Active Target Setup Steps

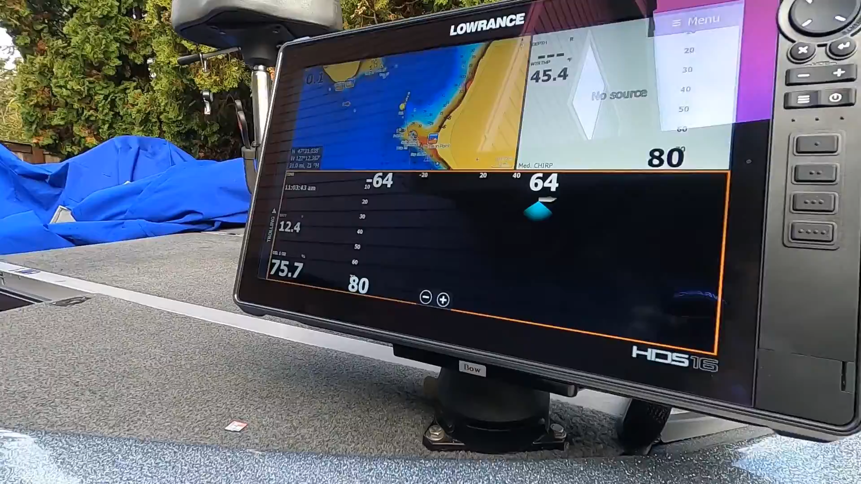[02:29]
And so now let's take a look at the unit itself and the steps that you need to do to prepare the
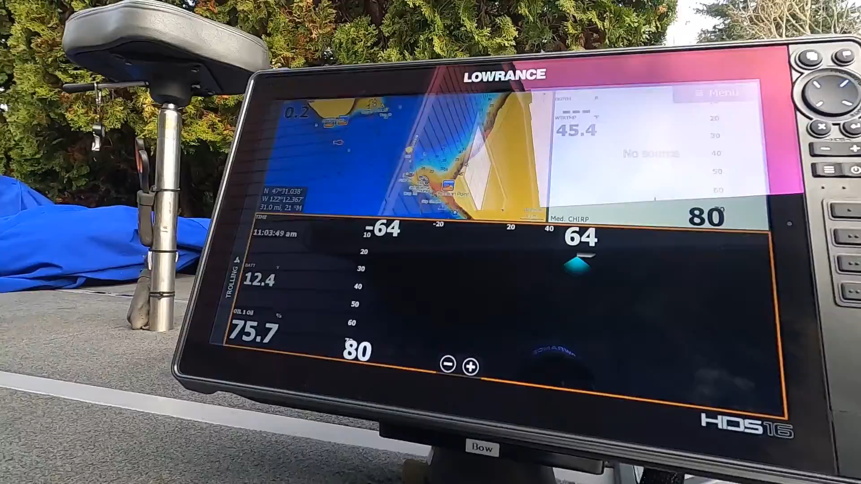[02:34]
unit so that it's ready to accept and use the active target.
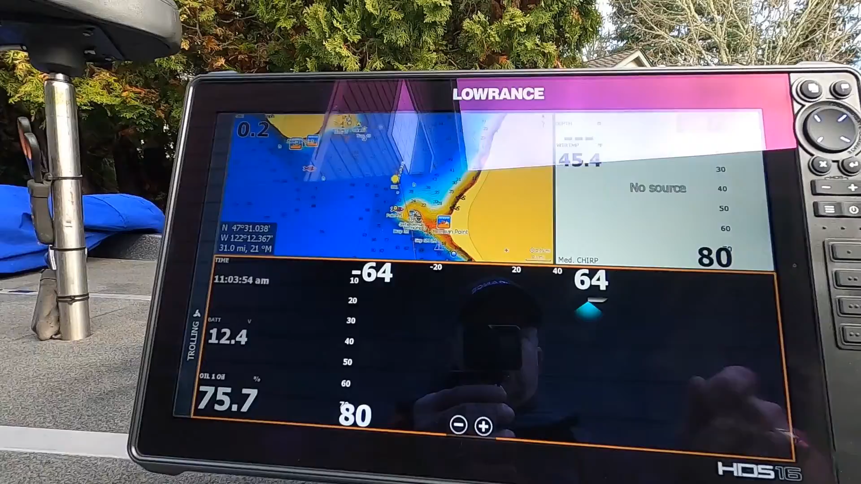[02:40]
So first thing you want to do is you want to press your pages button because you have to tell the unit see right now of my choices of icons in the center that of all the
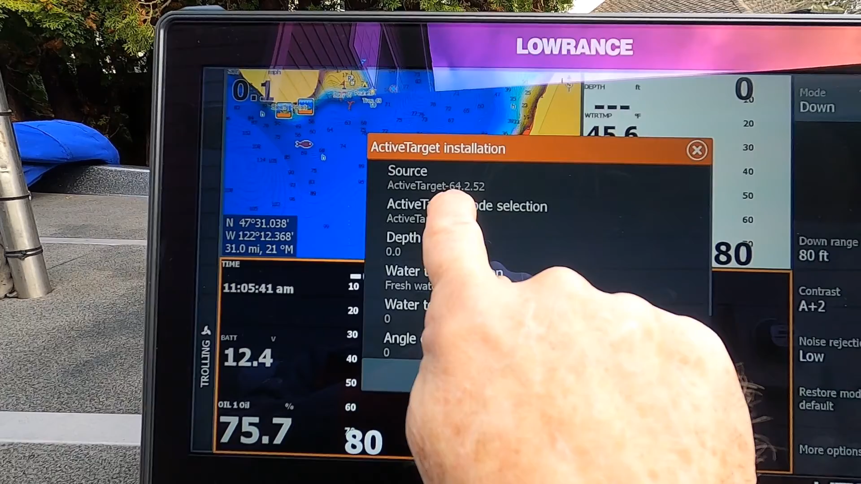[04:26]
version active target software version 64.2.52
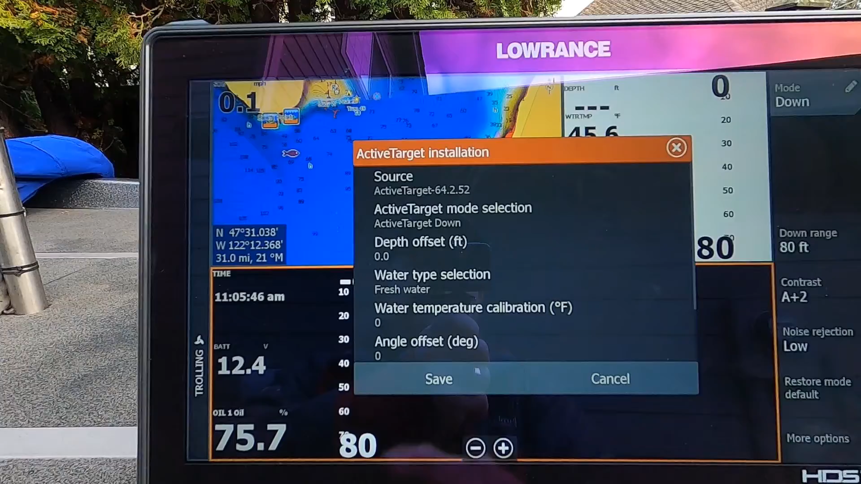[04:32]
well there is already as of mid January there is already a
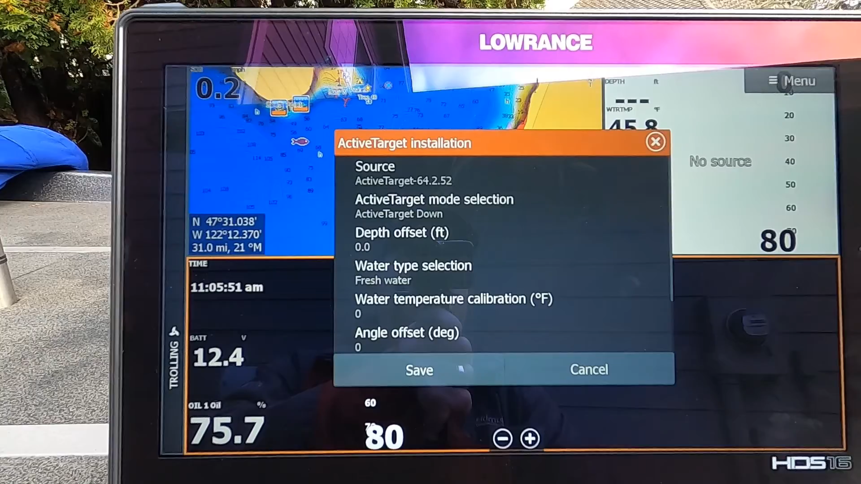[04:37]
new version of software for the active target so it looks like we need to
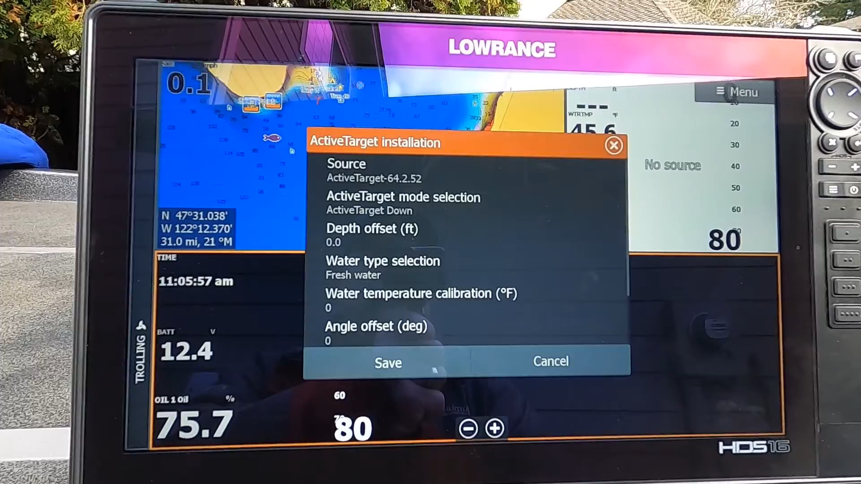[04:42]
install that and so luckily I've already gone
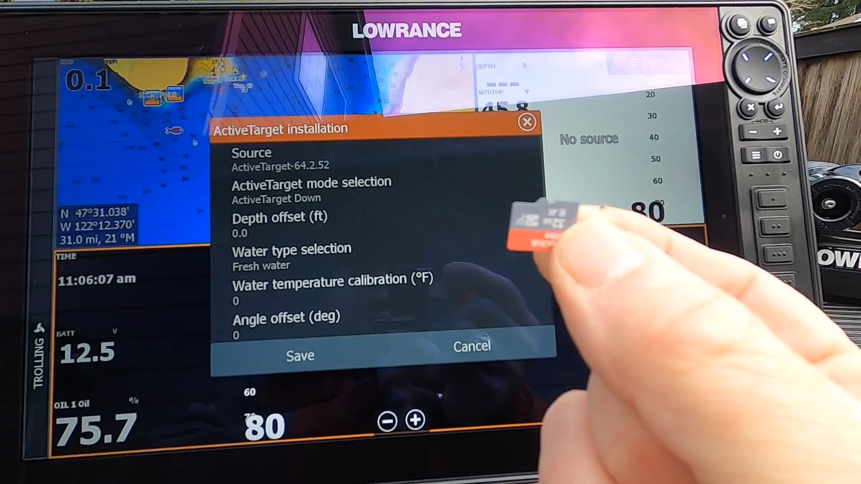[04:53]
I've looked under the instead of looking for your HDS live on the menu
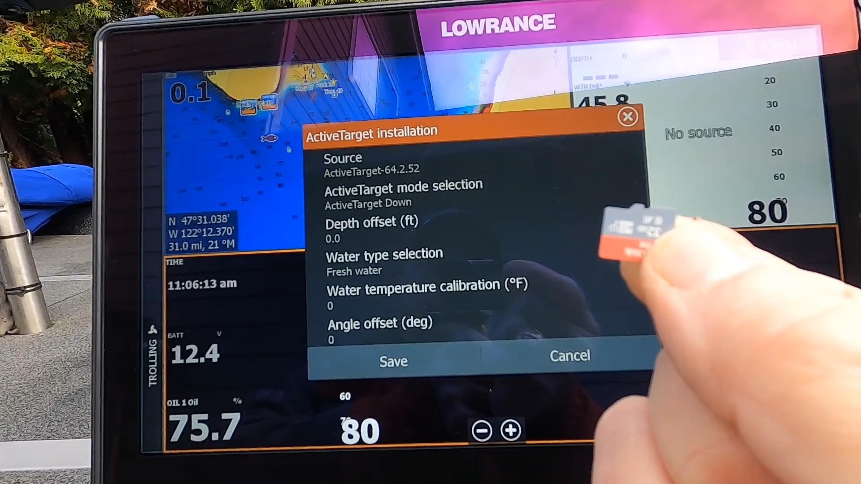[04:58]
look for look for transducers on them and put that in your menu
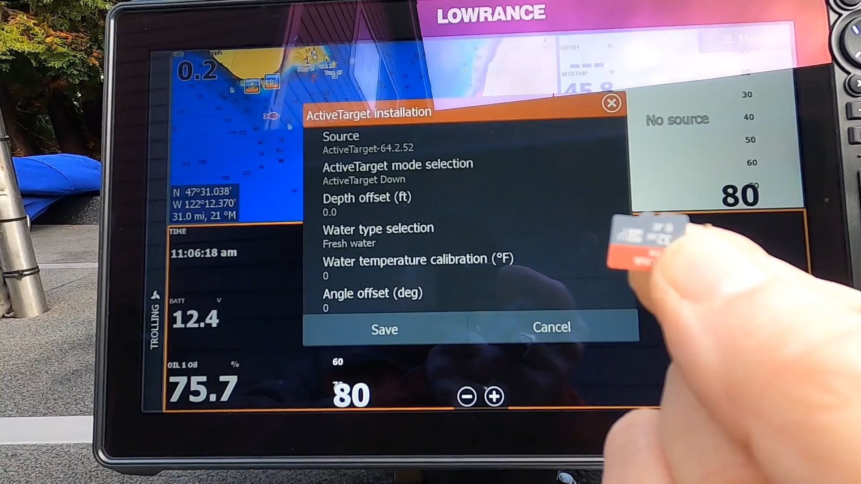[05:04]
and then you'll see there's an update that is 64.2.54
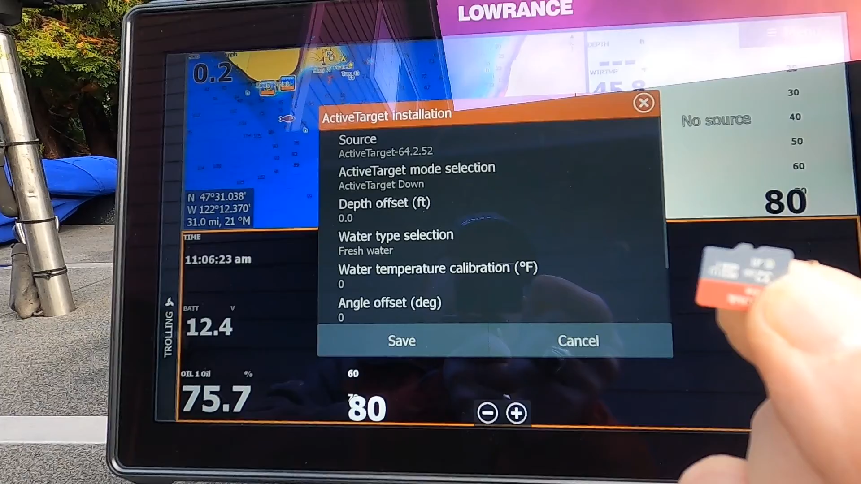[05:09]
for the active target transducer so I've got that loaded onto here
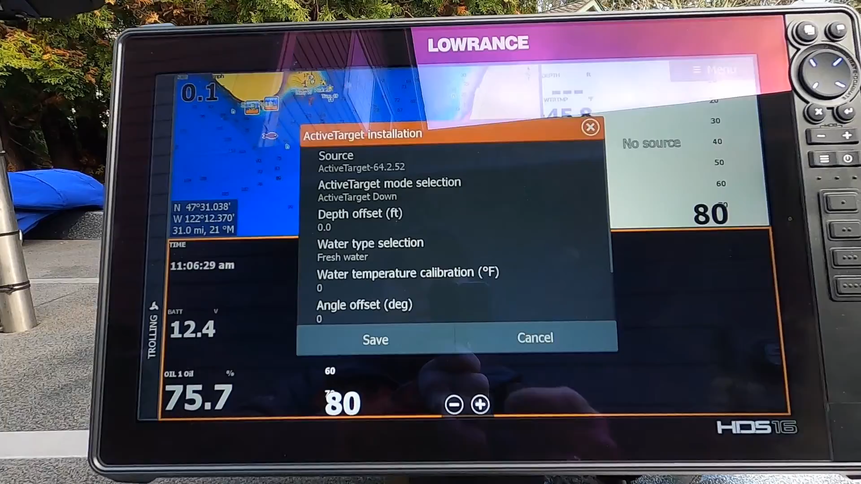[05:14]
and now what we need to do is is we need to go ahead and put it inside the
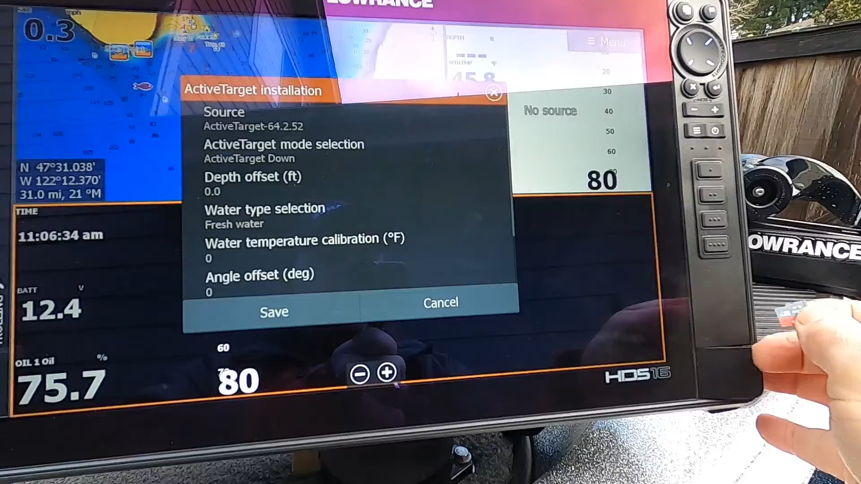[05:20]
HDS unit and you can do this while this is turned on this is not like a software
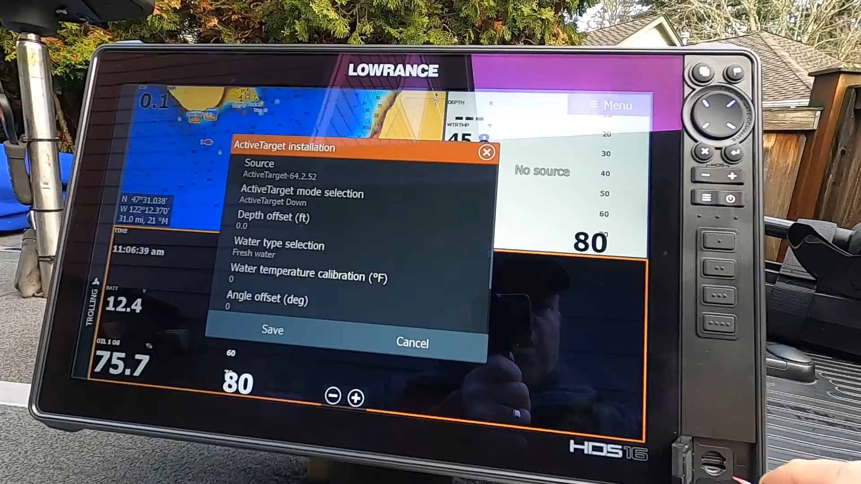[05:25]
update for the unit itself that automatically loads this is a separate file
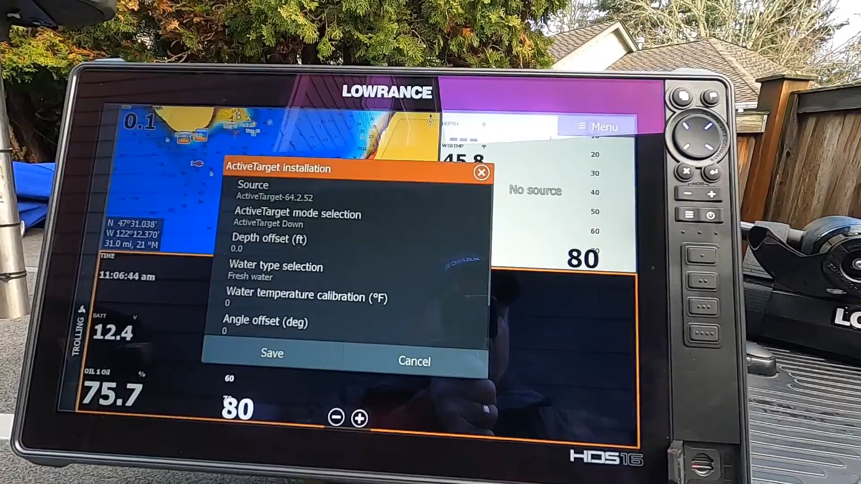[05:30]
and I'll show you that in a minute so I just put the card in my bottom slot and